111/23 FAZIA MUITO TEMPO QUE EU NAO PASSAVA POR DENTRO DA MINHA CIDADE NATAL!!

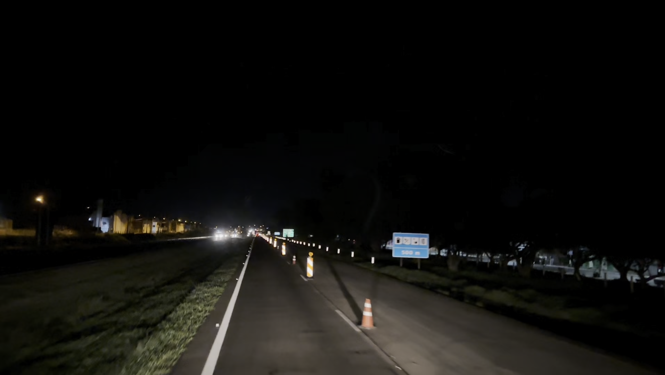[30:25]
Porque eu não entendi mesmo que eles não estão fazendo nada aí. Aí, ó, tô só desviado. Não tem marca de obra, não tem maquinário. Não tem nada. Aí agora tem a saída aí pro posto de combustível. E continua tudo fechado aí.
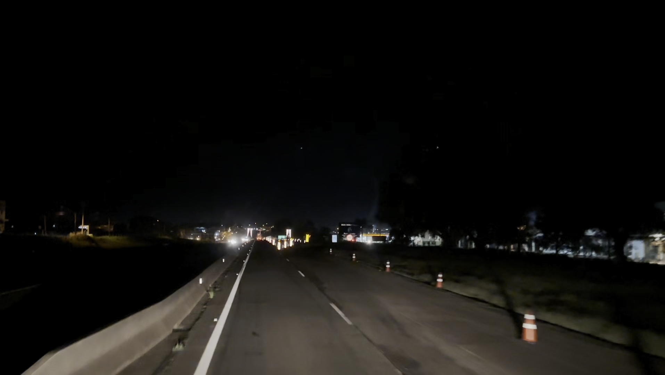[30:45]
Tudo desviado. Nossa, e vai longe esse desvio, hein? Meu Deus do céu.
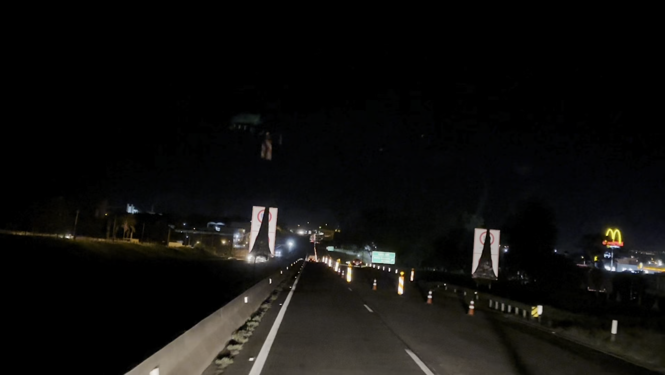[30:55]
Olha lá os cones indo lá na frente. Olha que bonito, galera. Ribeirão Preto. Só as luzinhas. Lembra daquela cena do filme do ET?
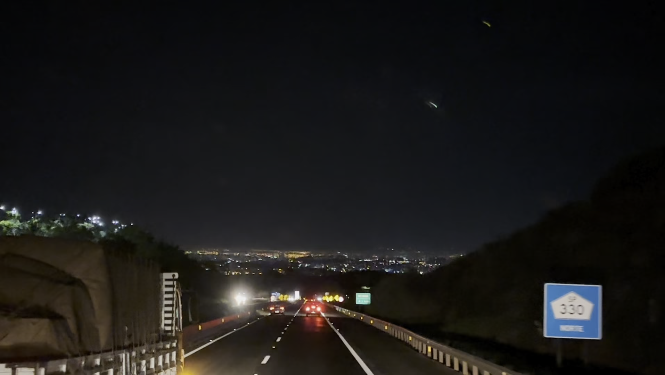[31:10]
Nossa senhora, eu sou velho mesmo, né?
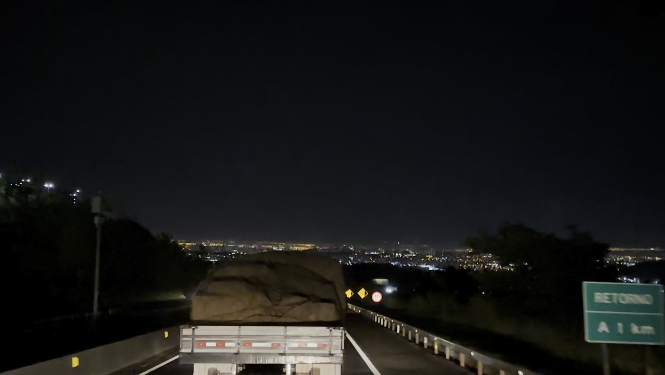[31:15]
Aquela cena do filme do ET. Eles olham de lá de cima a cidade, vê aquele monte de luz. Olha aí que espetáculo.
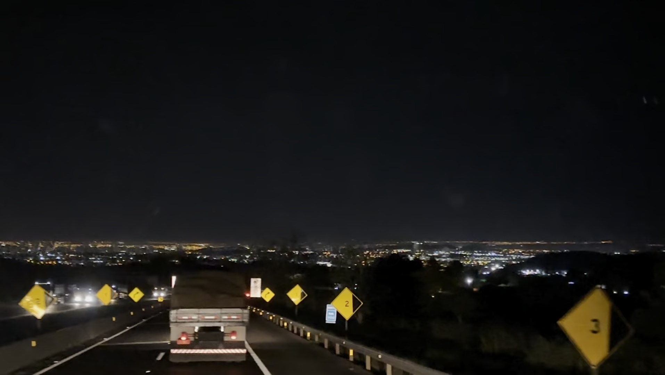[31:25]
Maravilhoso, né? Ribeirão Preto, galera. Daqui a pouquinho estamos chegando lá na filial. Estamos pertinho já. Essa Anhanguera, eu vou falar pra vocês, viu? É um espetáculo. Não tem buraco. Tem, assim, relevos, né? Normal. Relevos é normal, né? É a máquina que trabalha ali, fica um pouquinho mais buraco. Zero! Zero buracos.